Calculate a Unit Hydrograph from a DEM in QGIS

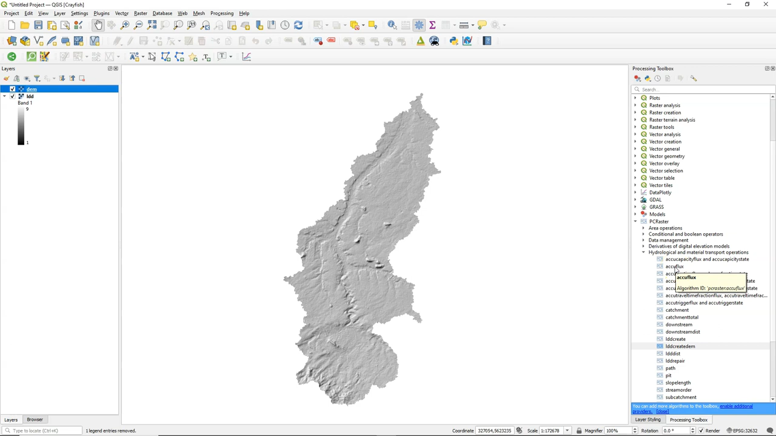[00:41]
The link to the original tutorial can be found in the description of this video. The first step is to calculate the flow accumulation. We will use the PC Raster AccuFlux tool for that. But you see that it needs a material layer. You can create it using the spatial tool. If we make a raster with all pixels 1 in scalar data type,
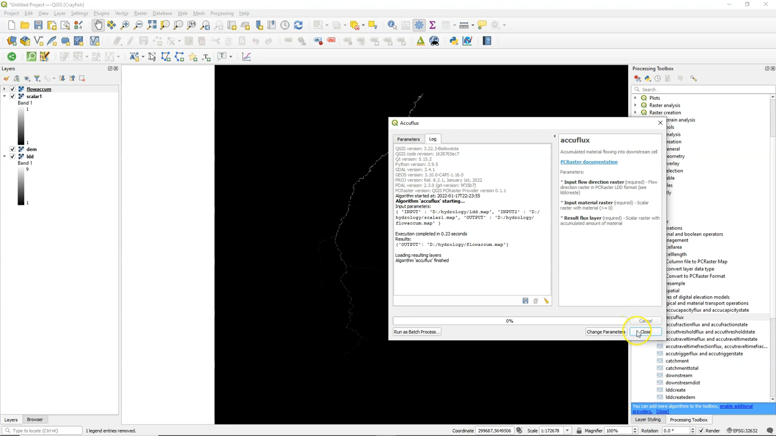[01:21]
We execute the AccuFlux tool, and here is the flow accumulation. We also need the slope.
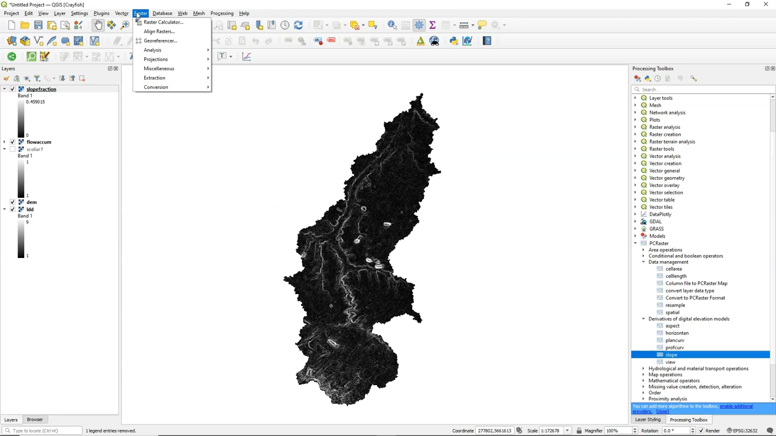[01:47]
Now I need to calculate a term of an equation using the raster calculator. There I use the square root button at the slope fraction, but it's in fraction and it needs to be in percentage.
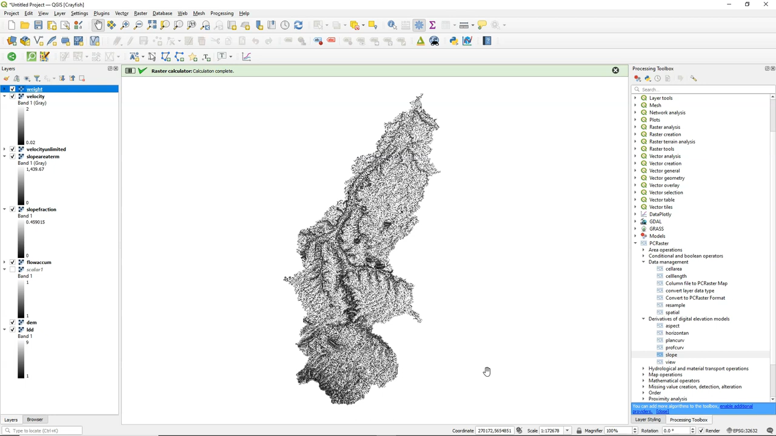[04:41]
And let's convert this to the pcraster format. So we can use it in the ldddist operation later. It's a scalar. And I call it friction, because that's the term that goes into the ldddist operation. Now let's have a look at ldddist that we need. It calculates the friction distance.
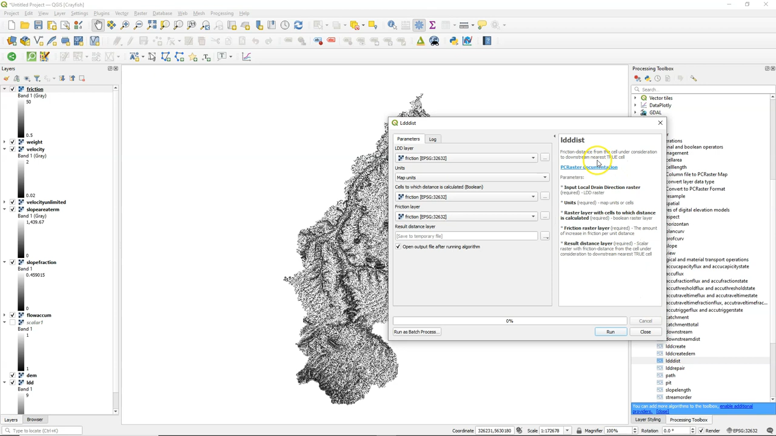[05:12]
And we have all the parameters except the cells to which distance is calculated, which is the outlet.
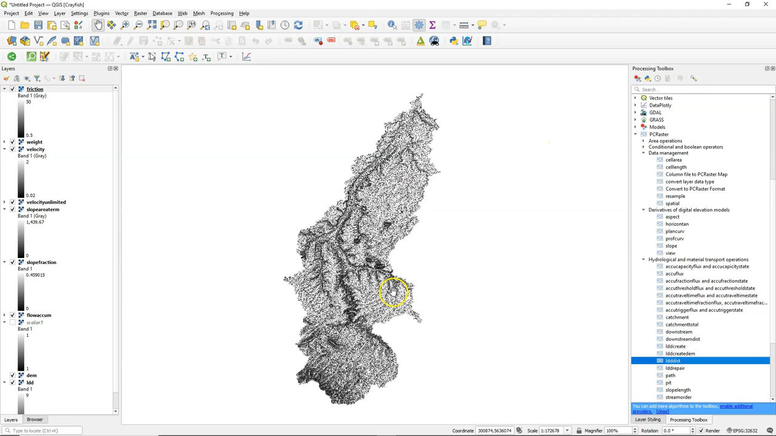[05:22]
You can use an outlet if you already had that for delineating the catchment. Here I will show how to get the outlet.